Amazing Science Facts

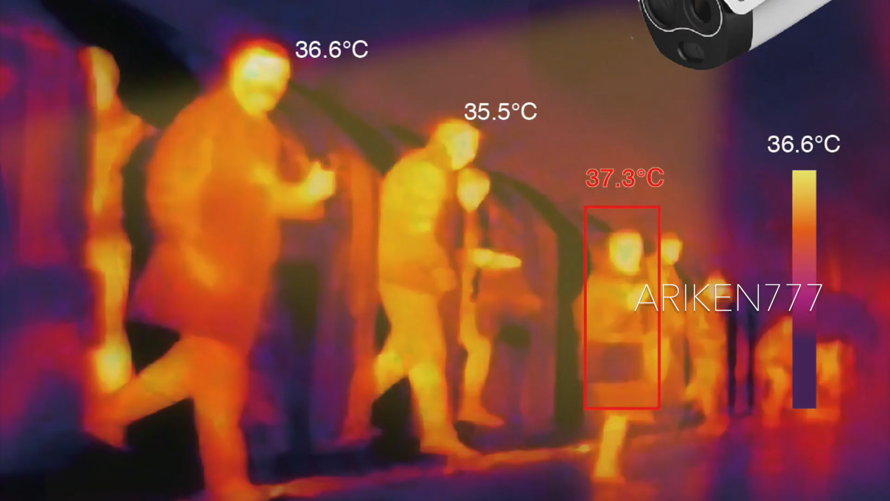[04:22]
On screen: scale top 36.6°C
A thermal camera works by detecting the heat lost by a subject as infrared. A polar bear's fur, however, has excellent thermal insulating properties.
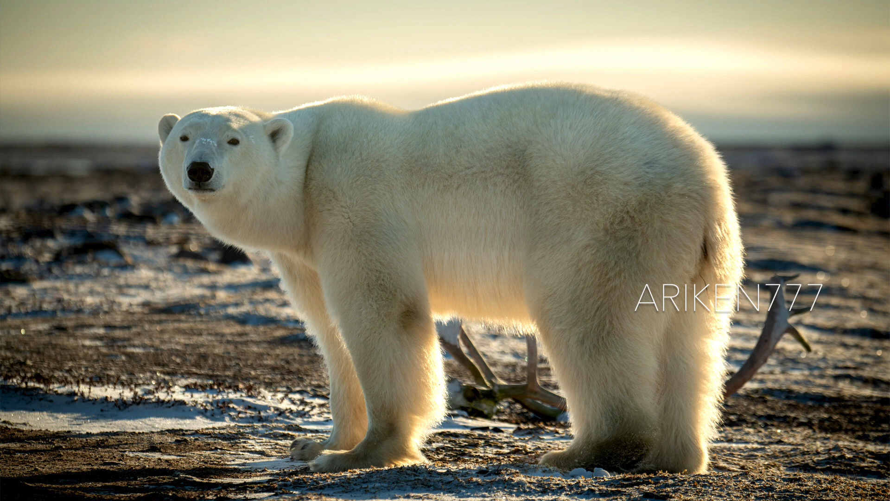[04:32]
Their hair has a hollow core which effectively prevents the infrared emission or heat signature of the polar bear from escaping their fur.
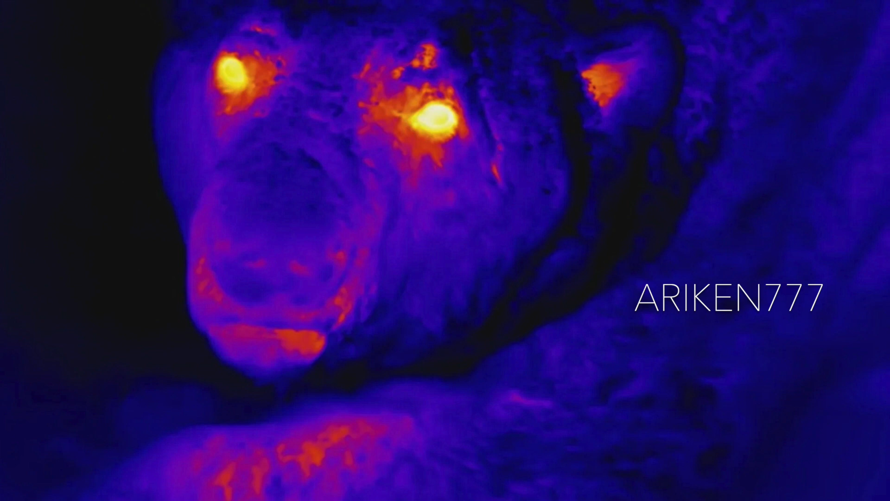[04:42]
This, along with a thick layer of fat under their skin, helps the bears retain their heat and stay warm during the coldest weather.
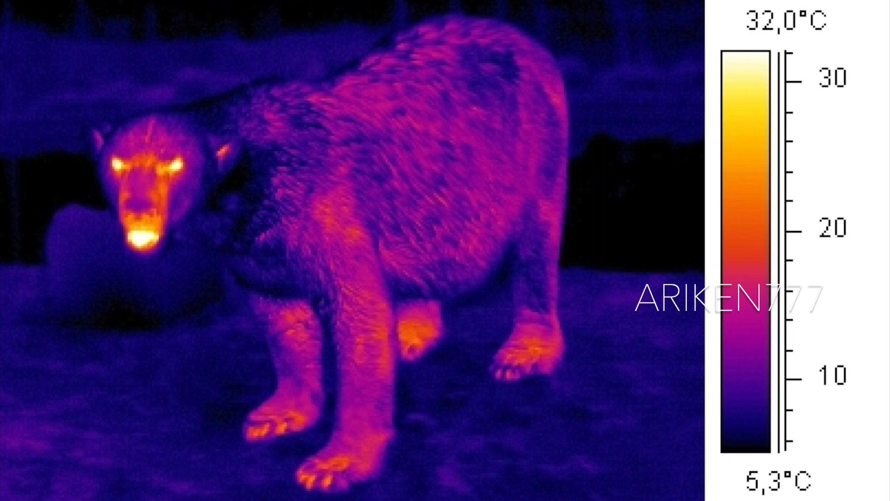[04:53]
On screen: scale top 32.0°C, scale bottom 5.3°C
Because of this efficient reflection of heat, the fur also maintains the same temperature as the air around it. This makes polar bears relatively invisible under an infrared camera.